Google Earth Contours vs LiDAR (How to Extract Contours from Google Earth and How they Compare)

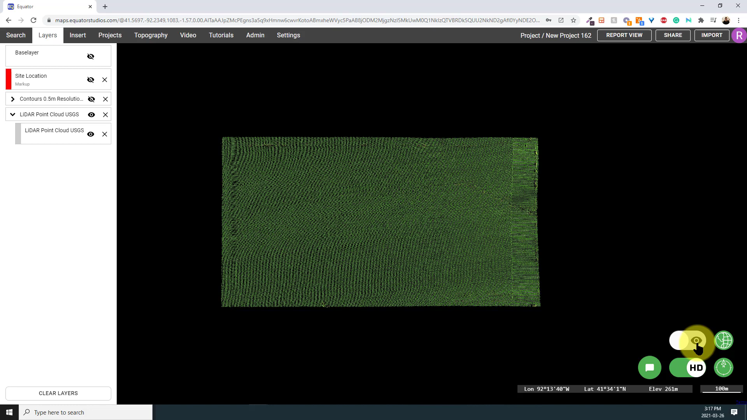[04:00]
So turn off these contours, turn off the base map, and adjust the color of the LiDAR point clouds so that it's just black and white so we can see it a little bit better. Now, remember when we were scrambling all over the map in Google Earth?
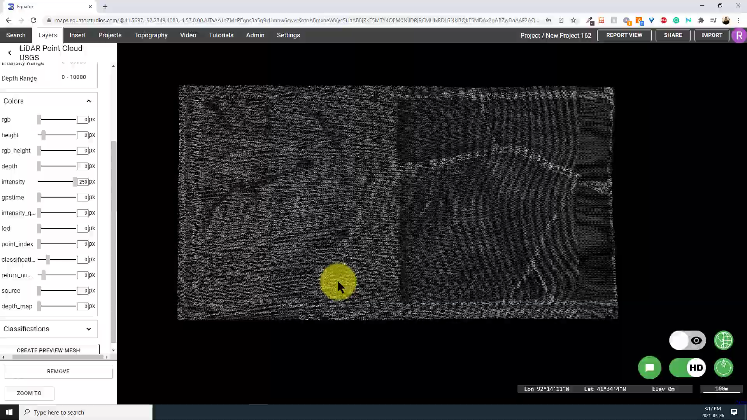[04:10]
We were able to generate around 2,000 points on that site.
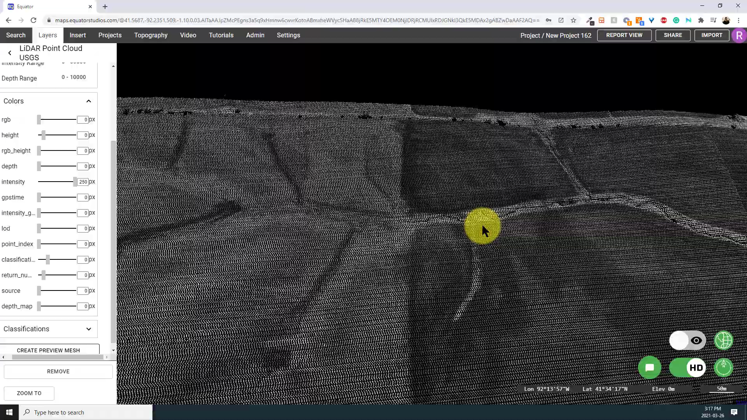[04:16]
Just compare it to the amount of points that was picked up in the LiDAR.